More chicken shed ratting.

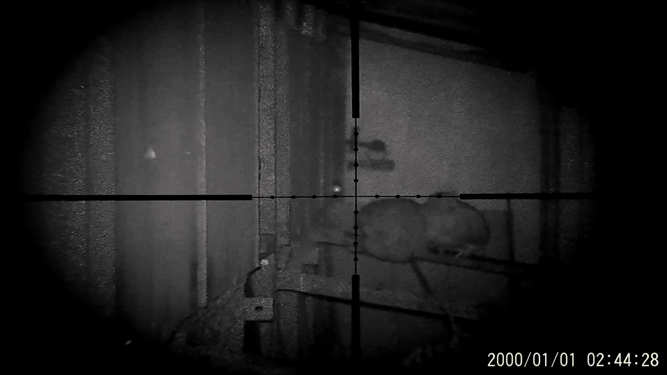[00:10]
That was a nice shot, Darren. Darren. And another one.
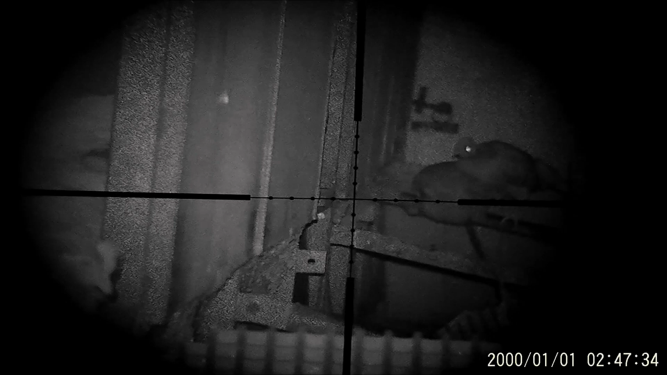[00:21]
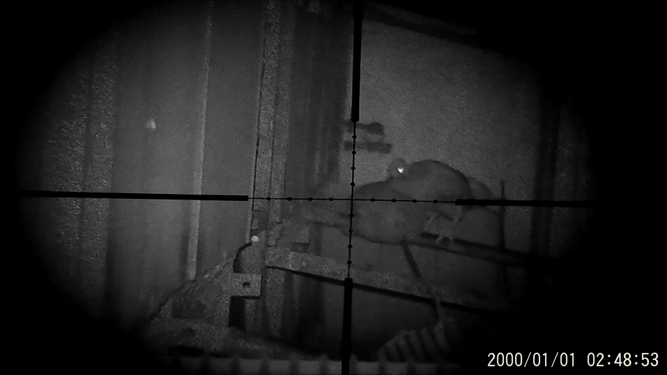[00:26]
Yeah, that was another up down one.
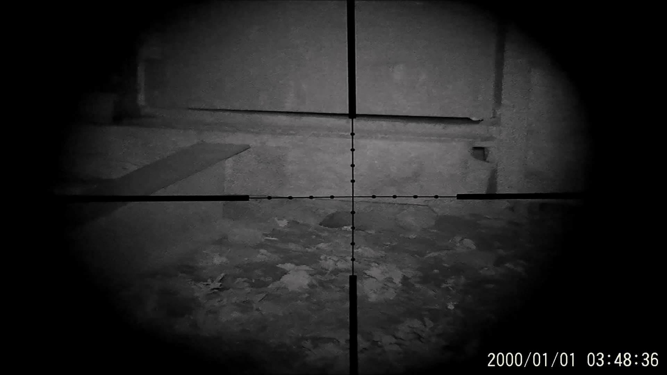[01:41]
I don't think you could see them. Nice one.